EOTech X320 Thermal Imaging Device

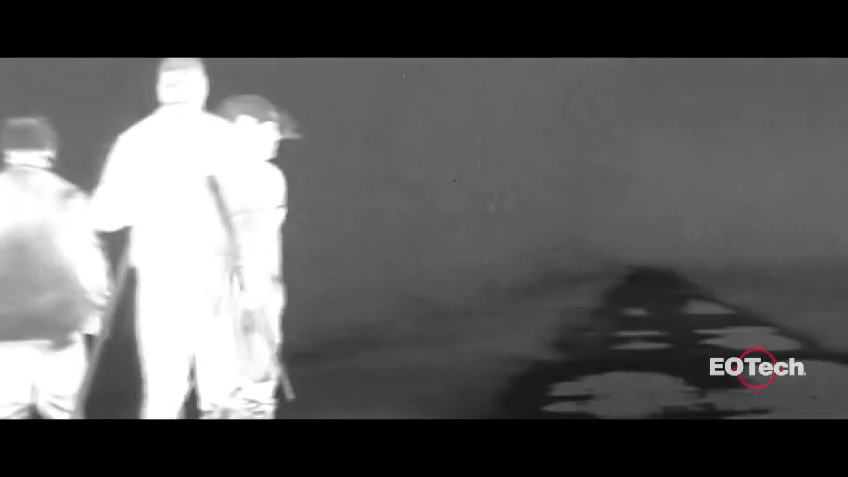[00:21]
Everything on Earth emits infrared energy in the form of a unique heat signature.
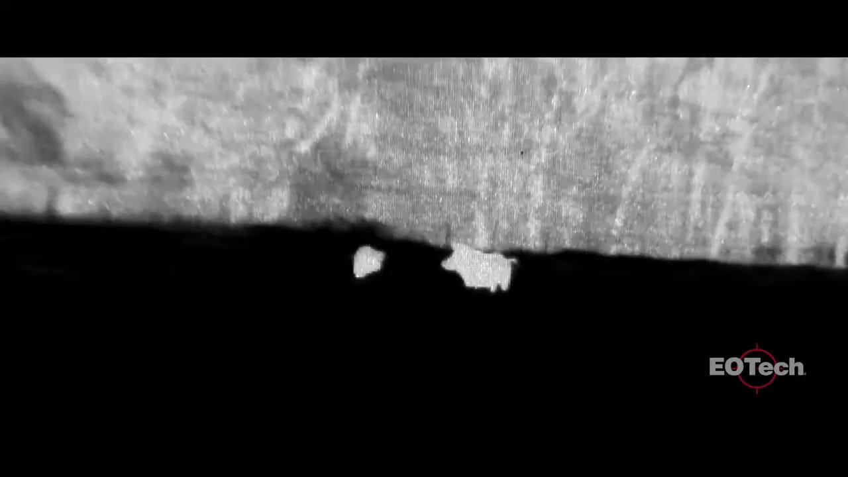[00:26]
The X320 Thermal Imager conveniently displays that heat signature in day or night.
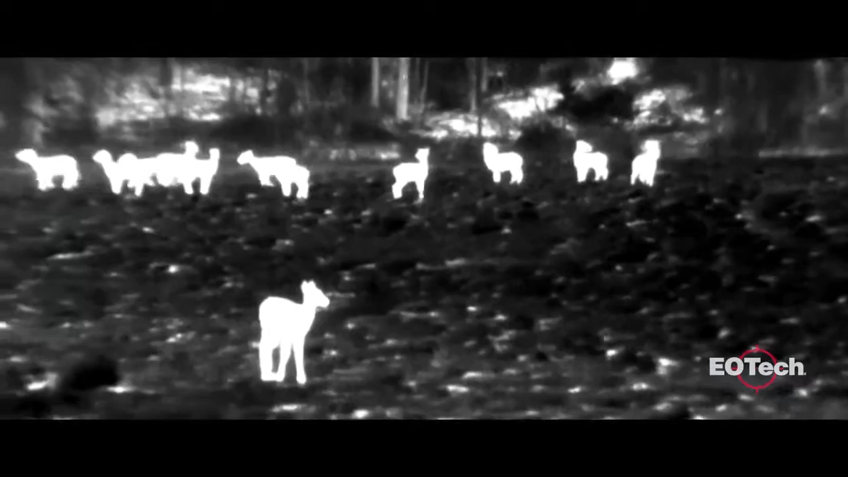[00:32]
Unlike night vision, thermal imaging has the ability to detect objects through fog, smoke, dust, and even foliage.
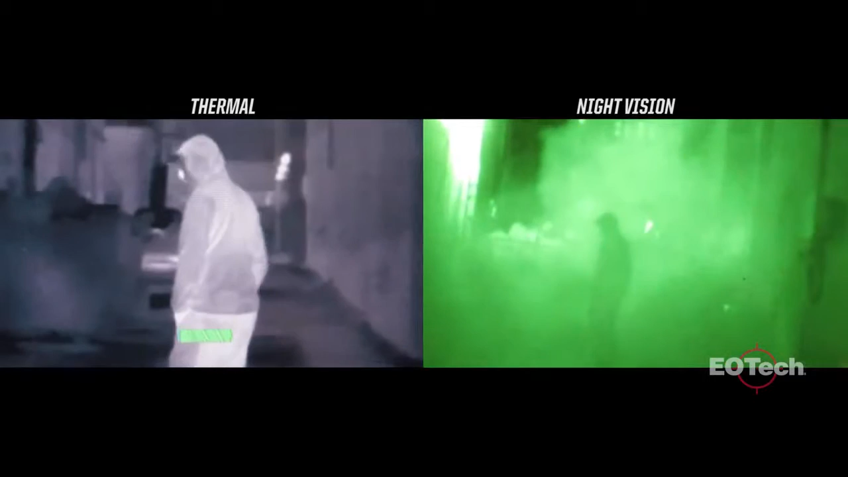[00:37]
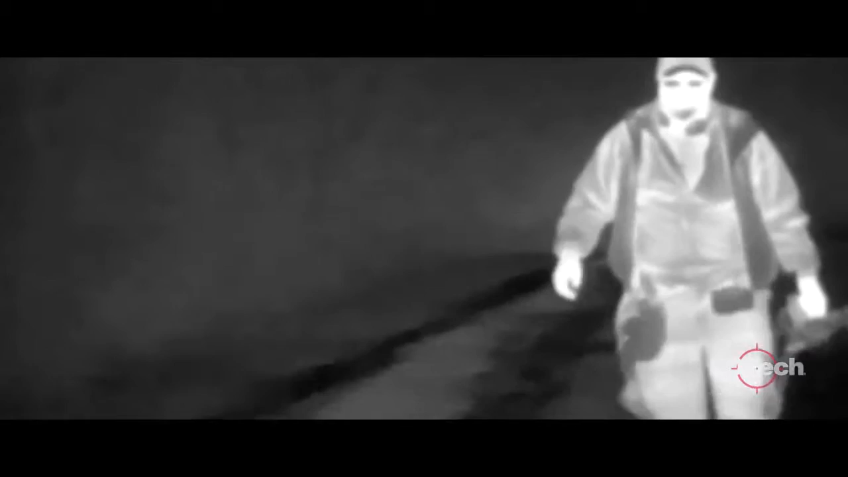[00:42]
The X320 provides clear and detailed images through its 320x240 pixel 17 micron detector.
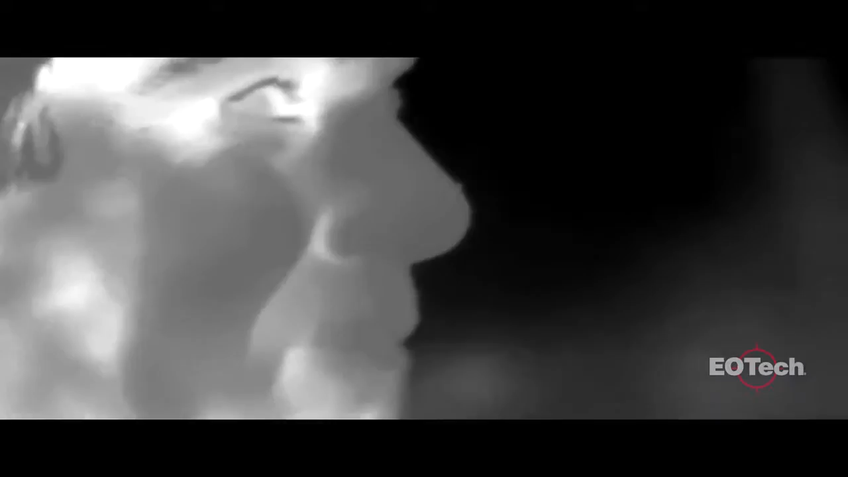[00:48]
Much like buying a flat screen TV, the more pixels you have, the more details and definition you see.
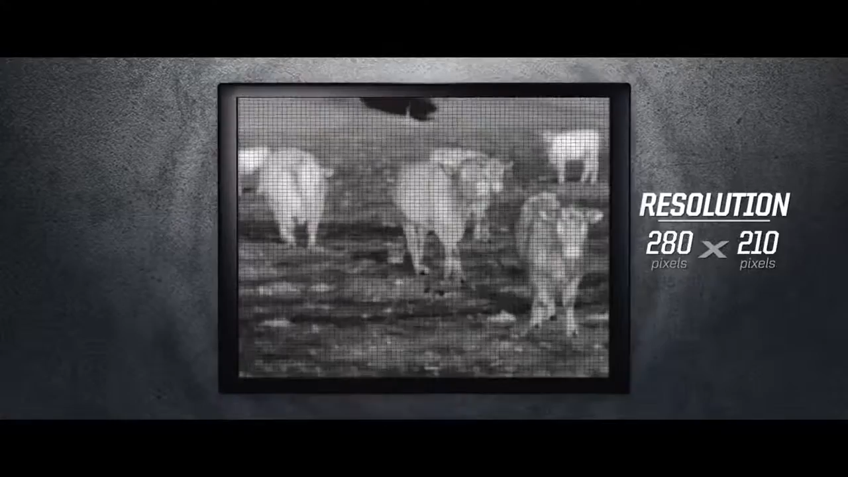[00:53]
The 30Hz detector not only ensures a fast turn-on time, but also provides real-time video imaging without the annoying lag time when panning or viewing moving objects.
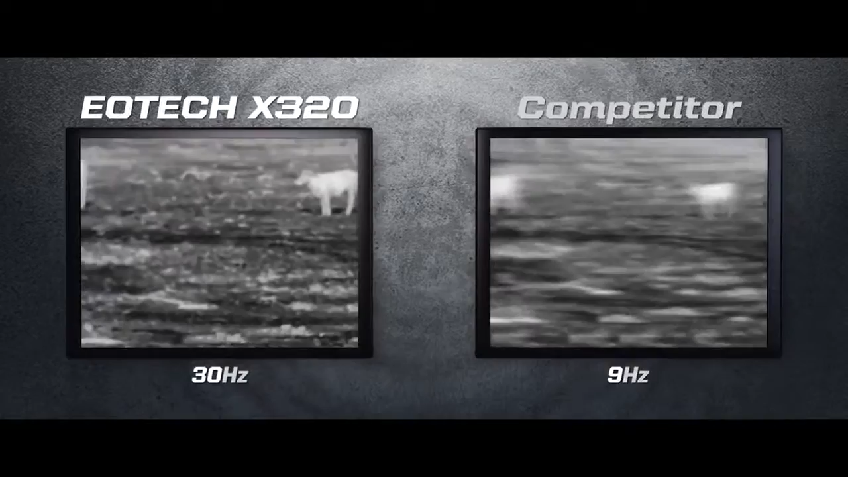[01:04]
The X320 offers a multitude of features through one easy-to-use push-button rotary switch.
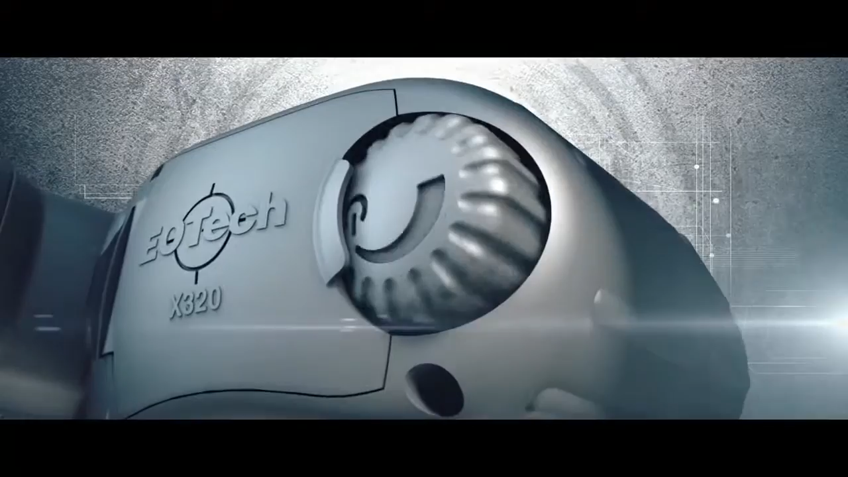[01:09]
It features a two, three,
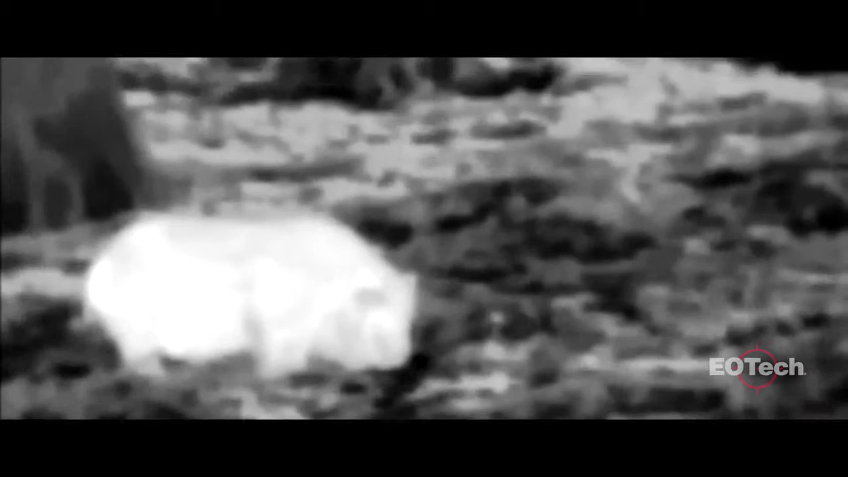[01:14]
and four-time zoom, white and black hot modes,
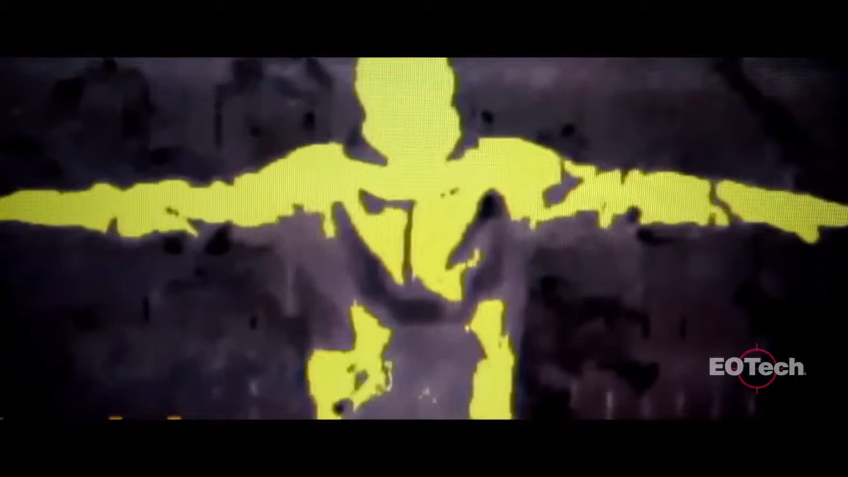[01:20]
as well as two programmable color modes and a custom color mode to precisely identify specific temperatures. The temperature mode also displays a centered crosshair to measure and display an object's temperature within a fraction of a degree.
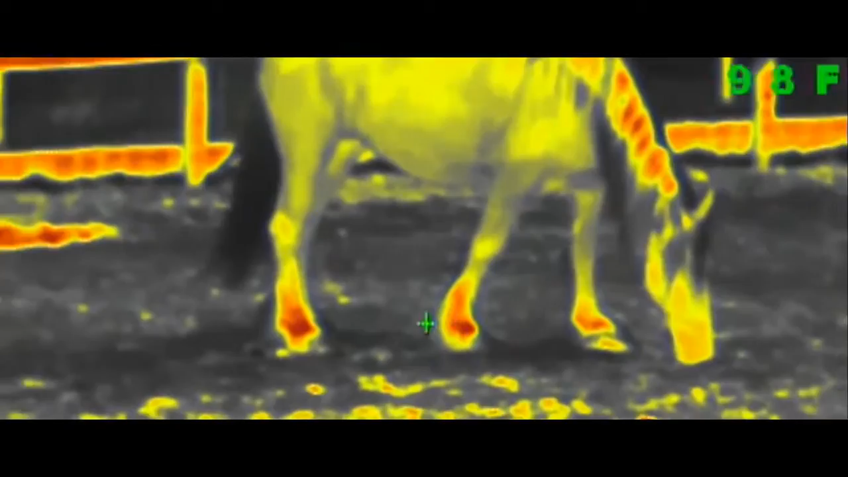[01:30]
On screen: spot 98°F
A 1.420 thread, located on the bottom,
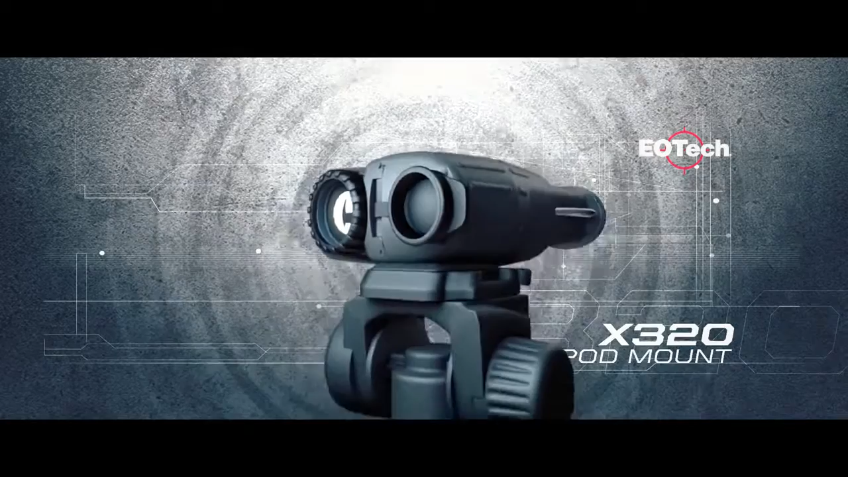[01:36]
connects to a tripod or window mount, making it an ideal tool for pre-season scouting,
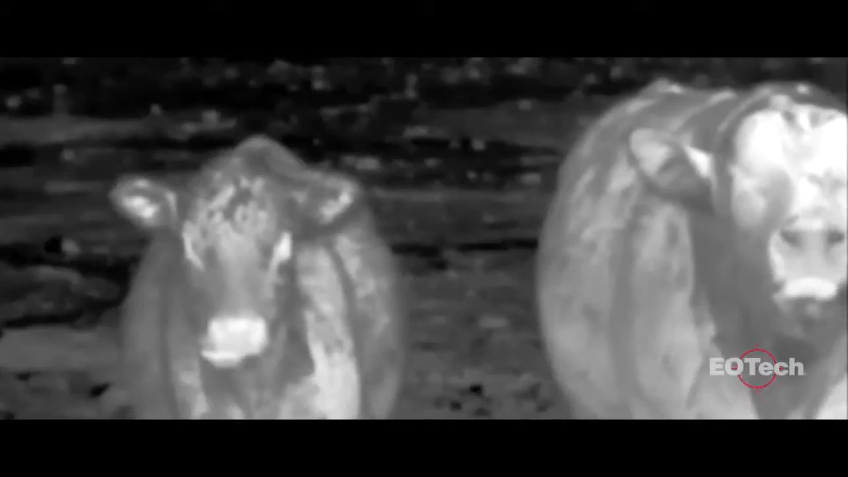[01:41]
livestock for game management, and surveillance and security.
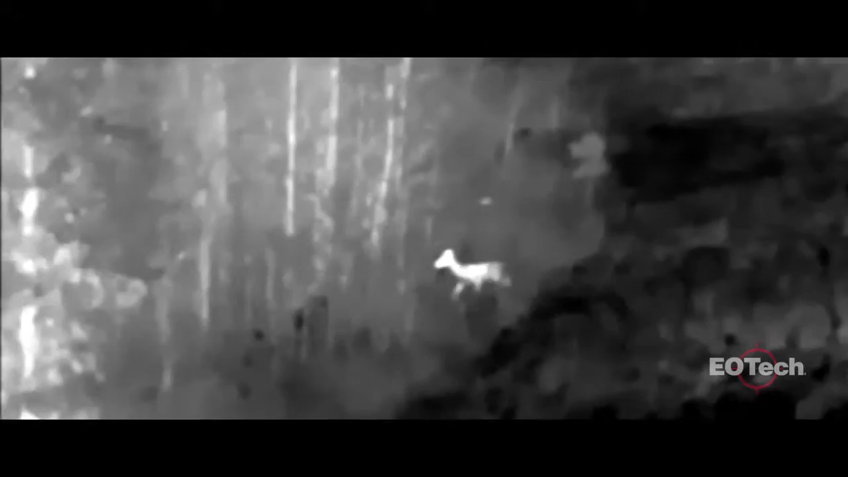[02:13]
When used to locate hogs and predators at night, the X320 allows hunters to successfully stalk and harvest them.
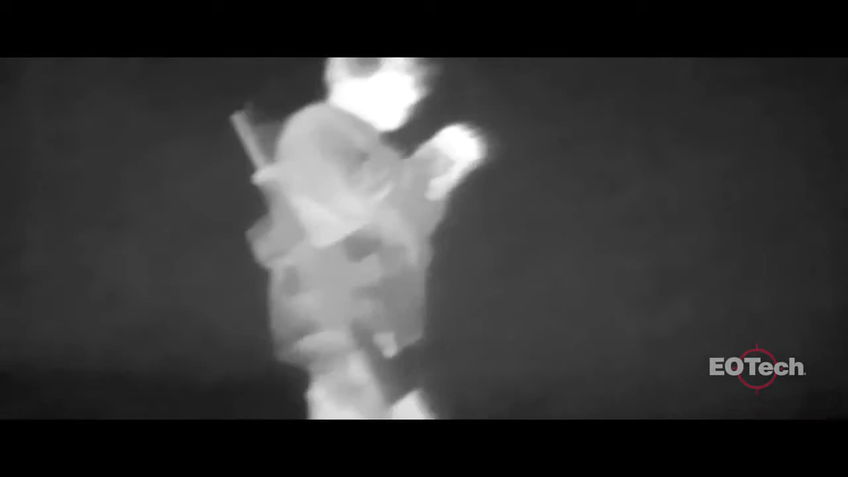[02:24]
It's also an excellent tool to assist in game recovery when a blood trail or body can't be found.
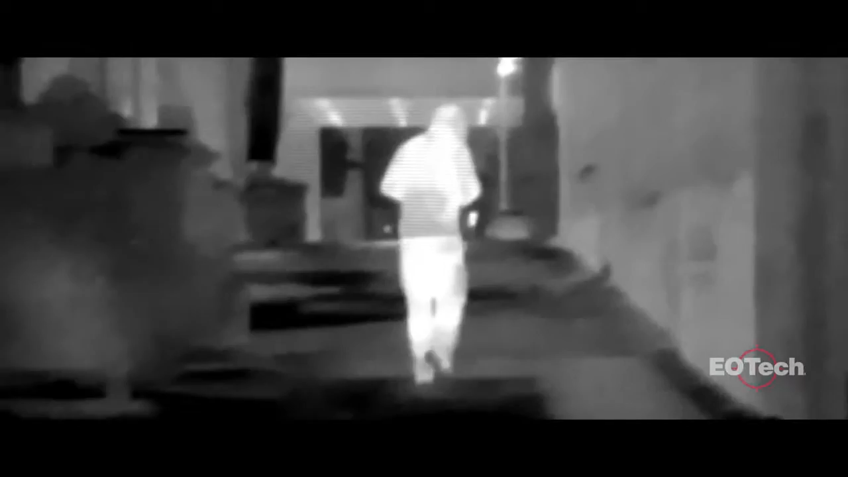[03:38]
track and find fugitives, or assist in vital search and rescue missions.